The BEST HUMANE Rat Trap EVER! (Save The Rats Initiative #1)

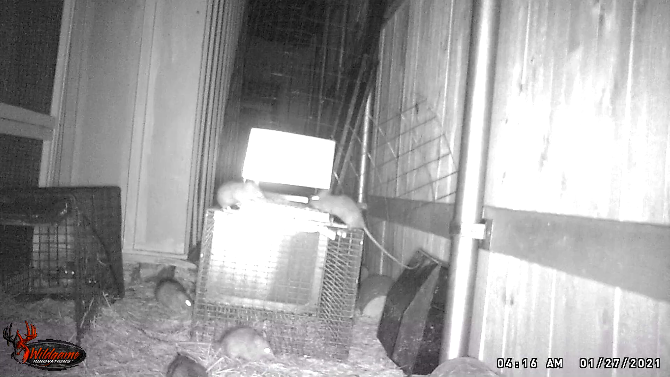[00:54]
The rats were everywhere but the trap. And I think the reason for that could have been one of three things. One, they didn't go in the trap because they didn't feel comfortable because it's a new trap and we haven't left it out here long enough.